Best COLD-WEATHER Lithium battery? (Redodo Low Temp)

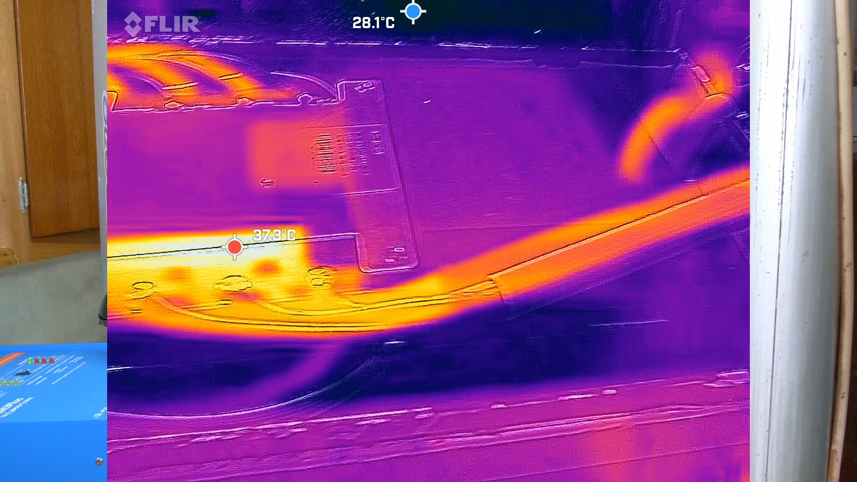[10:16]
Remember with these FLIR cameras, at least the way I have it set up, it's going to make the hottest thing look white and look hot.
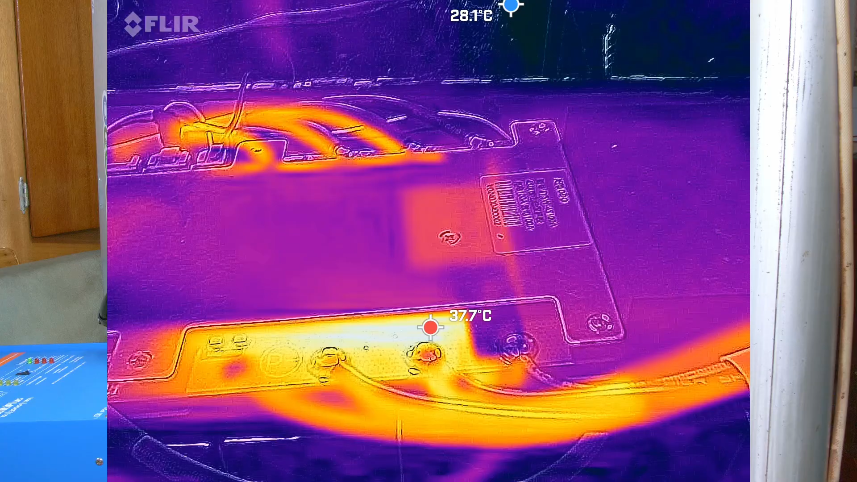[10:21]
But it's important to look at the temperature. And the hottest thing is only 38 degrees.
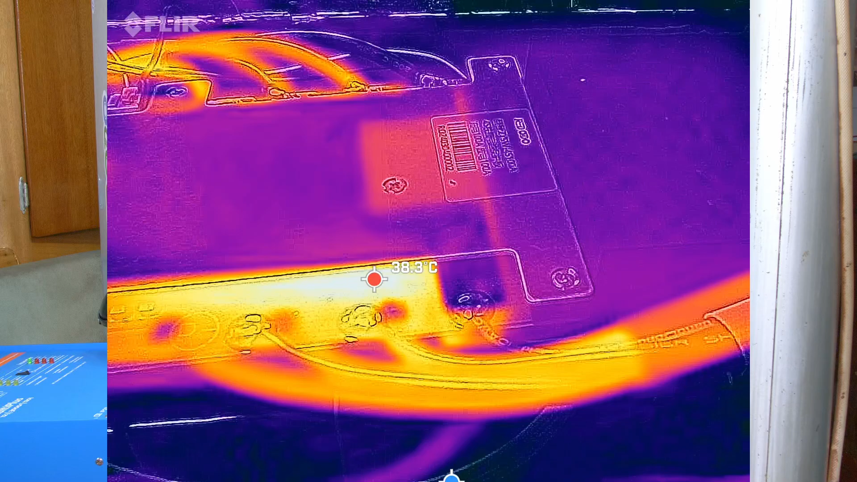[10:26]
The room is 28 degrees. So I can't feel a bit of heat here.
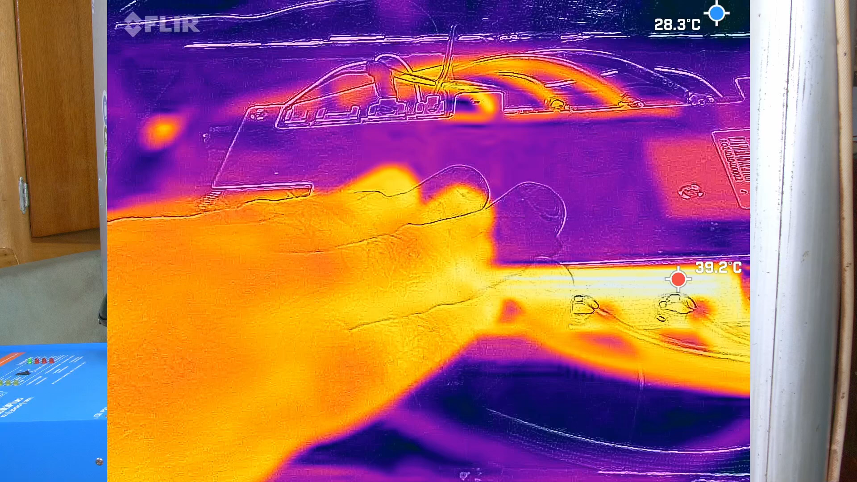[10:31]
It's just warming up. We'll come back in 10, 15 minutes and I'll report on how it works.
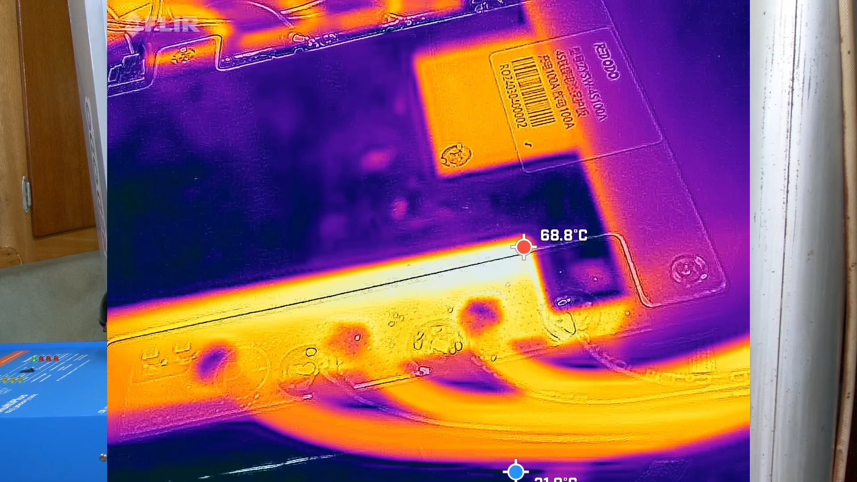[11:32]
In the hottest spot, it's 68 degrees inside the actual transistors.
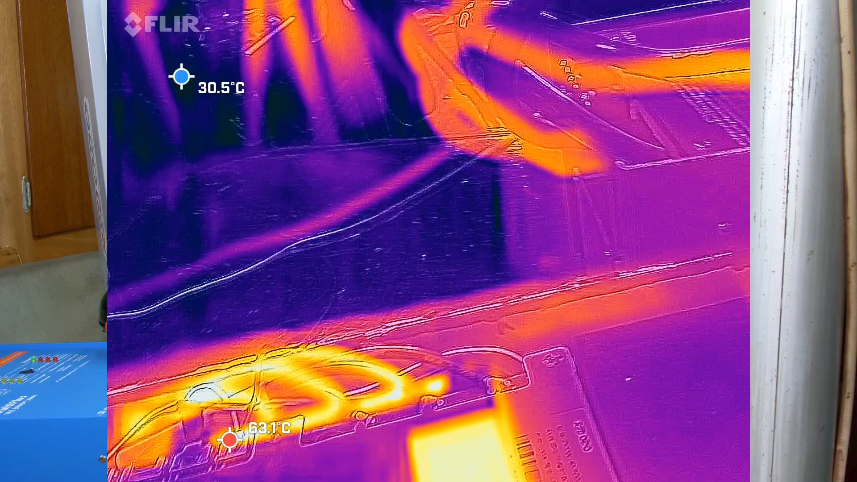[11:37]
The wires. The wires are kind of the important thing.
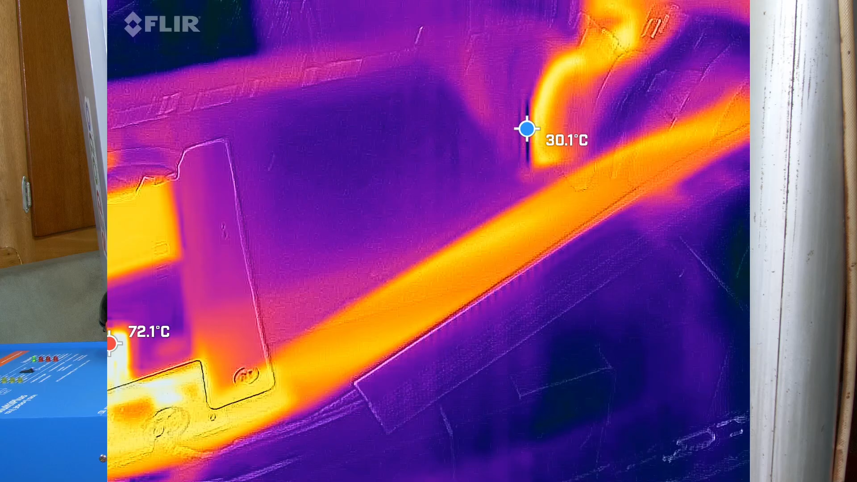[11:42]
What are they at? One is quite cool. The other one is like 65 degrees.
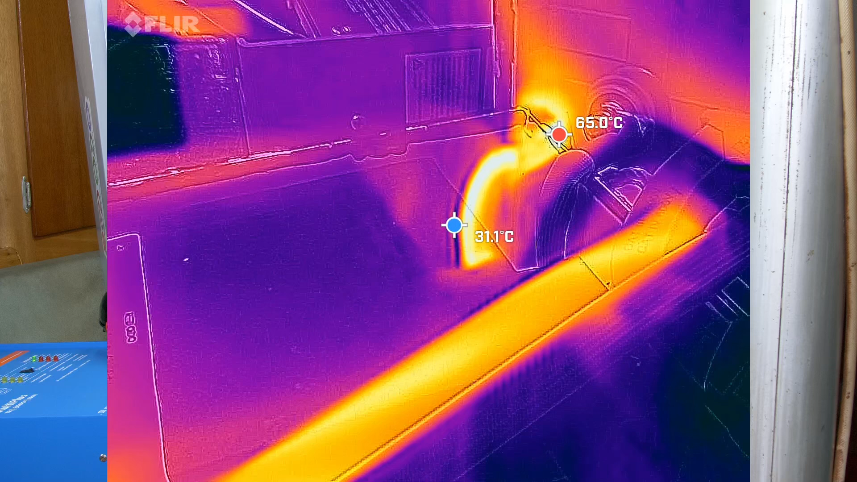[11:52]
On screen: max 65.0°C
I probably didn't tighten up the lugs tight enough.